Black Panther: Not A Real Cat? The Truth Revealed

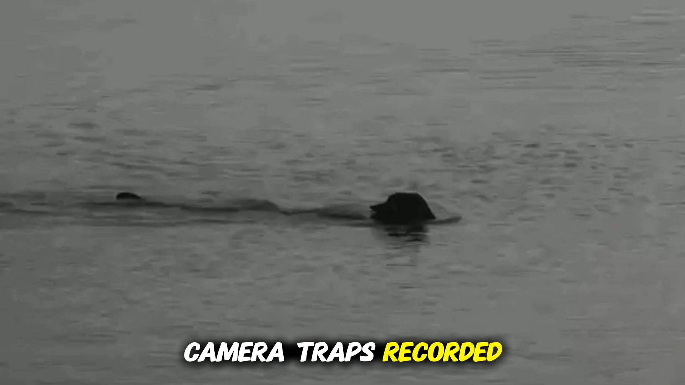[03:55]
camera traps recorded a massive black jaguar nicknamed Shadow King.